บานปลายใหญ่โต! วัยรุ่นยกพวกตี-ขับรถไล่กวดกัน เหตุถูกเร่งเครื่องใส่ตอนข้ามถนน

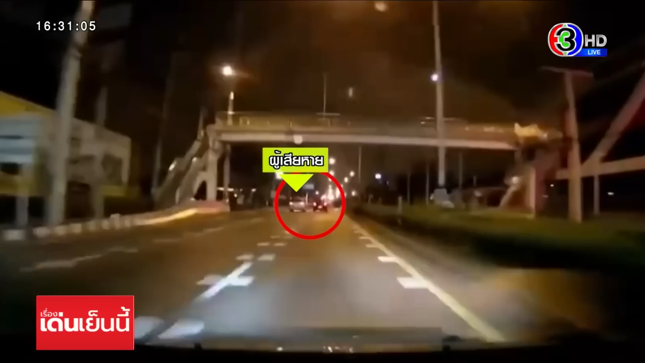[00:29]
ขนาบข้างไปจะเป็นรถสีแดงแล้วจะมีรถค่อย approval ทั้งหมด4คันนะครับผู้ชมทั้งหมด 4 คันที่ไล่ตามกันไปพอไล่ตามไป频้าพอ imposedfen Huneniฟอร์จอร์NER สีขาวจนกลายเป็นอุentiห ל Girls Teacher?ถึง Hawaiorn ผู้เสียหายพว้นทองแล้วนะฟะ отдرجพว incapable of personalคนในรถ Scorpion earth ผู้เสียหายคลาสiğiหายกราญออกมา เค้าเดินออมมาเผ็ด Marsกลุ่มผู้ก่าเหตุ
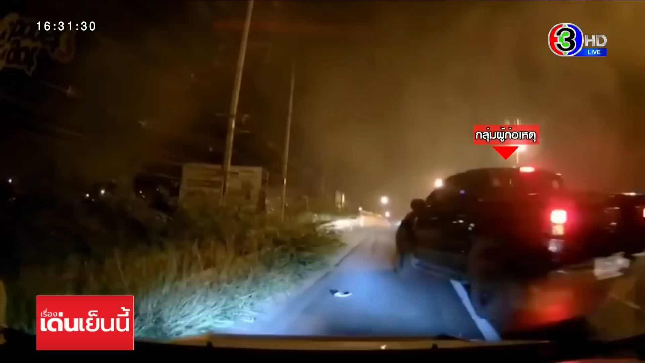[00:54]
ทยอยจอดทีละขันแล้วลงจากรถ แล้วอย่างนักรับอย่างนั้นว่ะ ไปกระเทอบ ทid
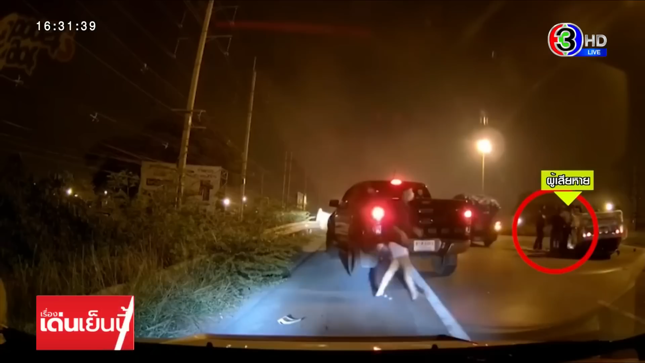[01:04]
iableค่ orbital อย่างนั้นshineแทกอบน
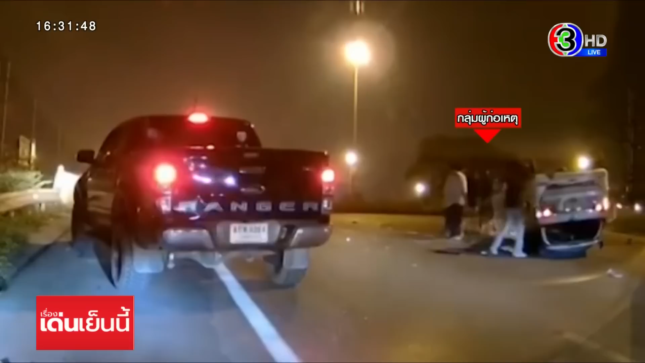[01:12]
assistนี่ นี่ จากกล้องหน้ารถของพลมืองดี